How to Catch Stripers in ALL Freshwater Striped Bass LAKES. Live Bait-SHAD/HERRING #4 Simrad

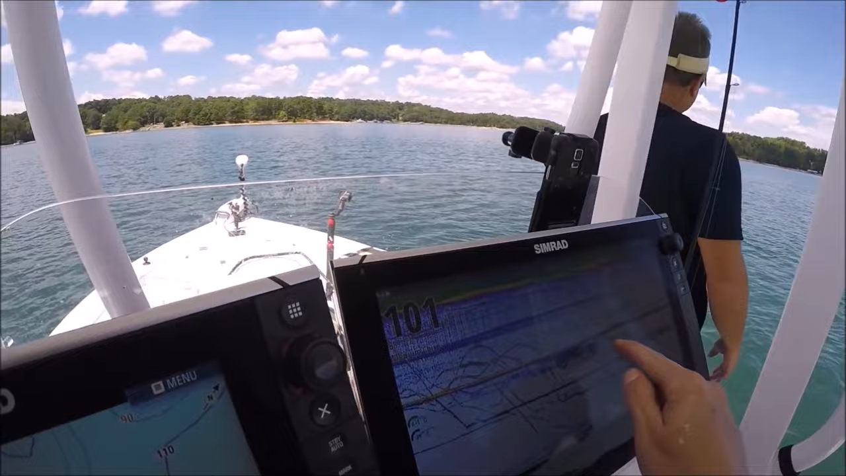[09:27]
What we're seeing here is the steady lines are those lead weights. These are long leaders. So like these, the thin lines here moving, that's the herring. Because these herring can move.
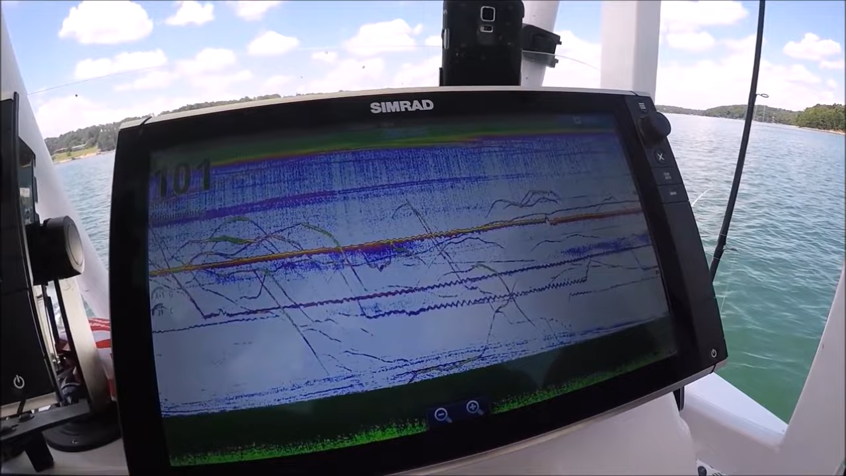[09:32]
We have very long leaders. Mm-hmm. So those little dash, see that one right, see that there? That's mm-hmm. That's the herring swimming along.
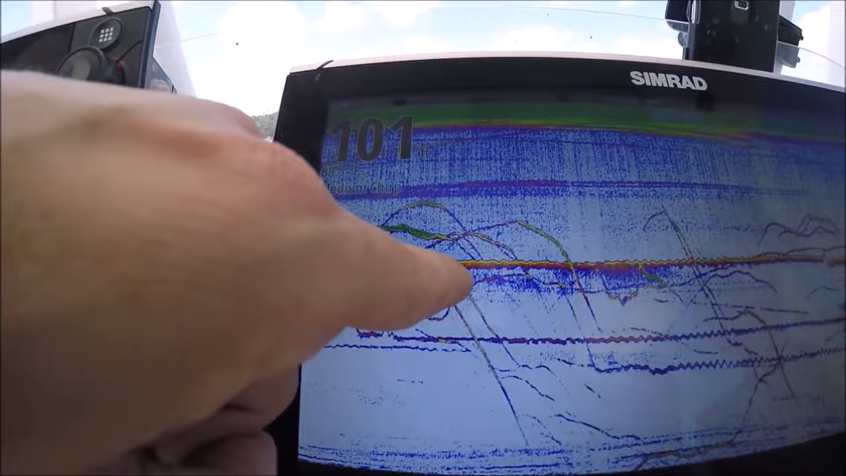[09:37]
So mm-hmm. That's his weight, and that's, and you'll, sometimes you'll know where the fish is by, because all of a sudden you'll see that herring stretch out the leader.
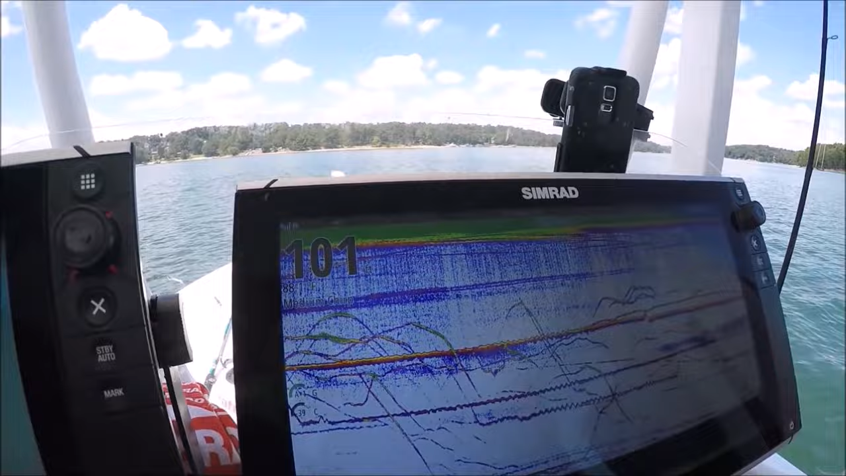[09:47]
So this is the herring right here. Mm-hmm. Yeah.
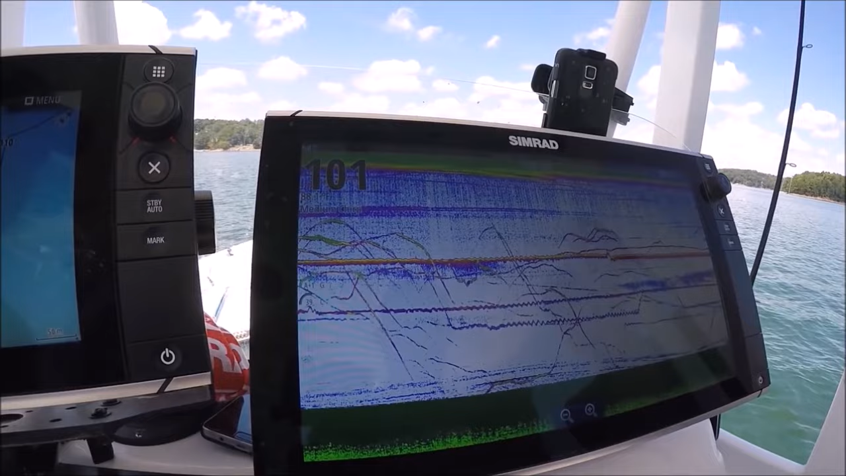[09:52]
Oh, there it is, right there. GeorgiaWildlife.com. You got it? Yeah.
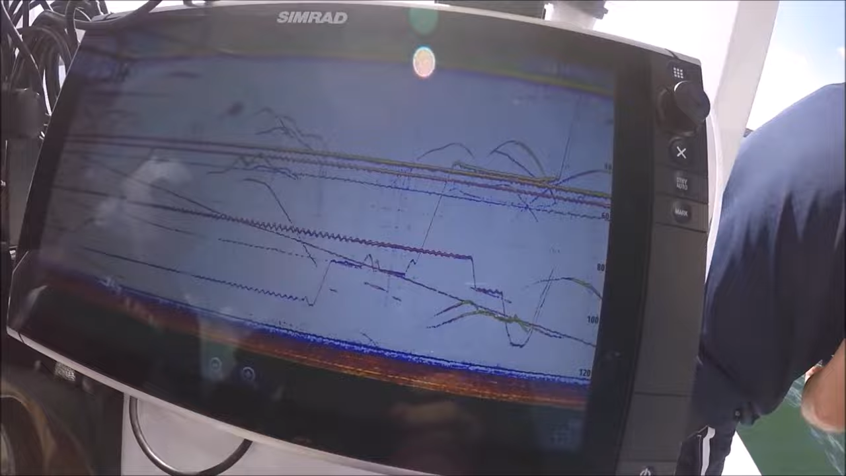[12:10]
Come on up here. So way down around that motor. Steve was looking at these two fish right here. And Joe had this line right here. And Steve goes, drop it.
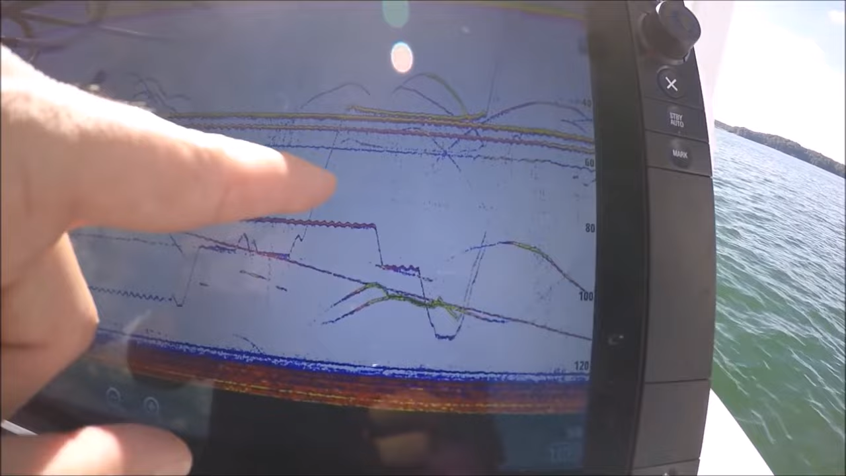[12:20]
And he saw these two. So he dropped it, leveled out. He says, drop it again. He dropped it and went right, bunked that fish right in the head. You can see right here.
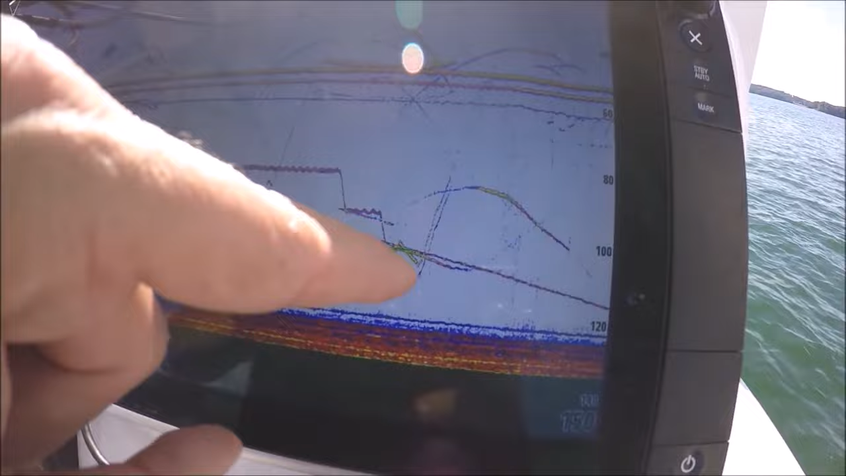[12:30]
That fish just said, "Wow, I want it." He hooked up, and that's him bringing it up. And he's hooked up right now. We are using the, oh, it's a good fish. These long leaders make it a little tricky. Good fish.
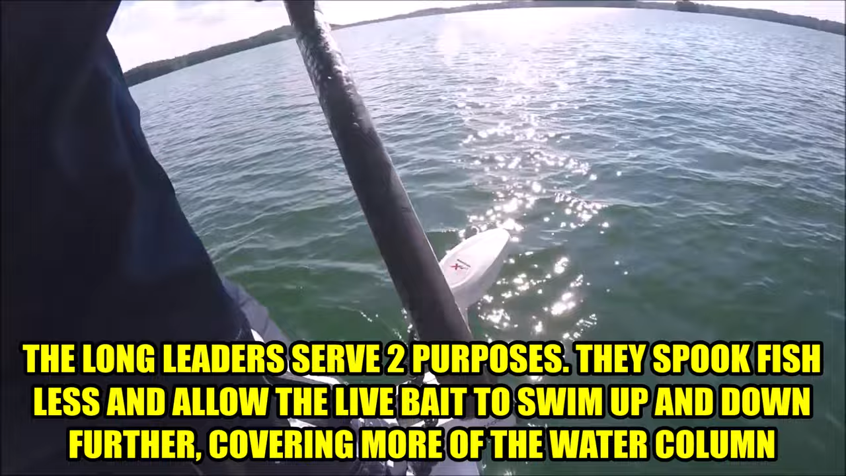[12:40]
Using that motor guide right there to anchor lock us in.
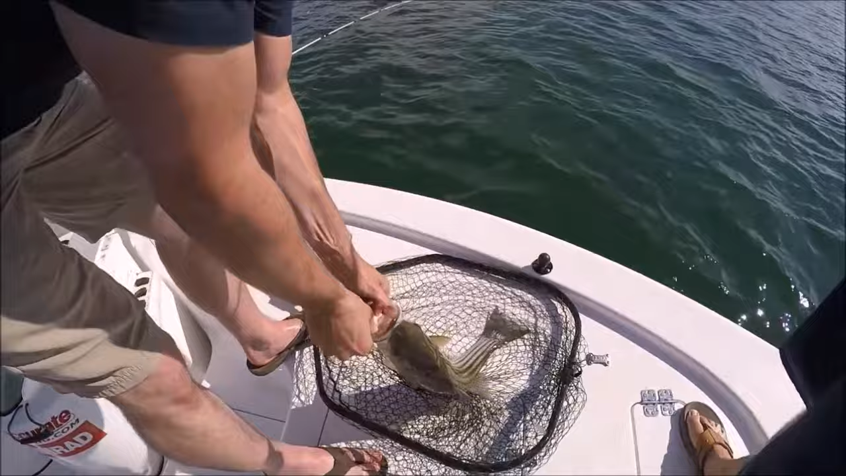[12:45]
Good job, man. Good job, brother. We had to read it.
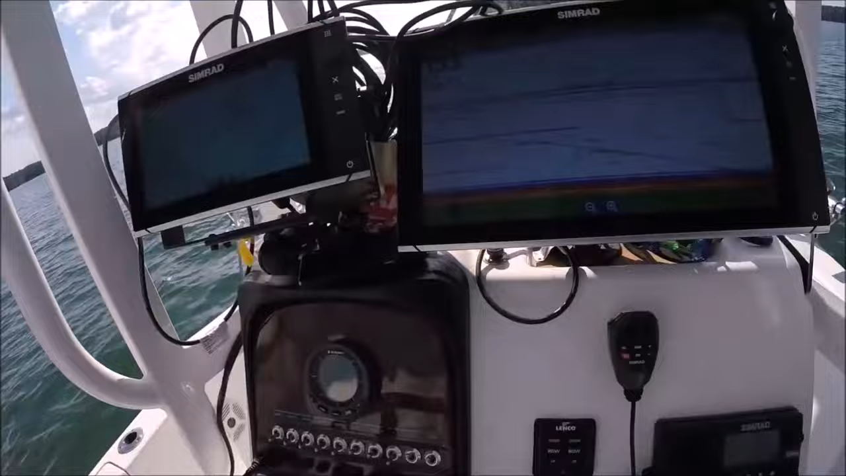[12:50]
Had the play-by-play going. That's pretty good. Okay. Same exact thing just happened. There's that fish right there.
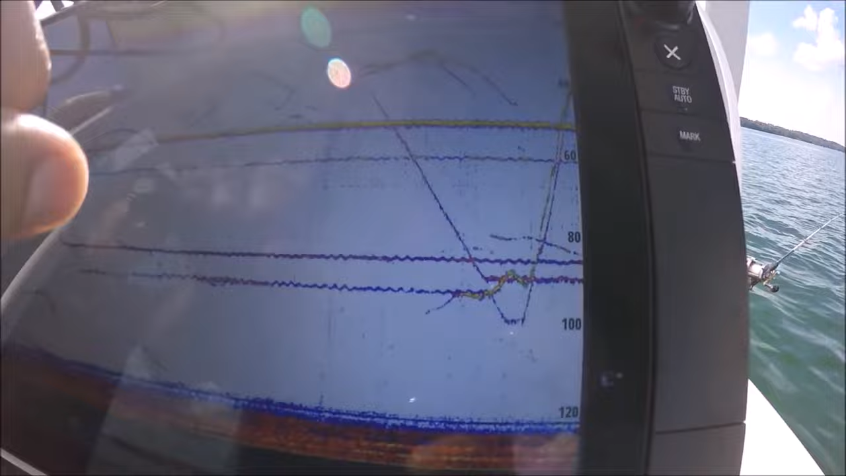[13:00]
I'm telling you, it's not the same one. This was the first one. And that's the one that just happened now.
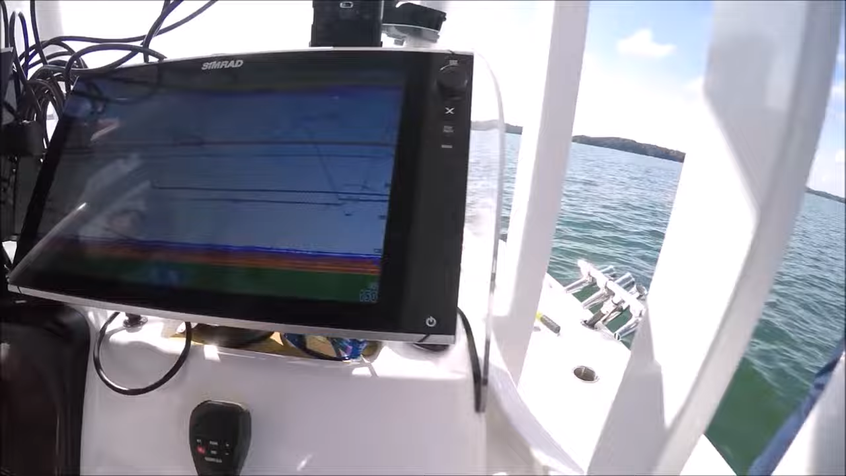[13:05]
Nope, he's getting underneath, go underneath that motor over here. He's gonna wipe these other ones out. You can go all the way around.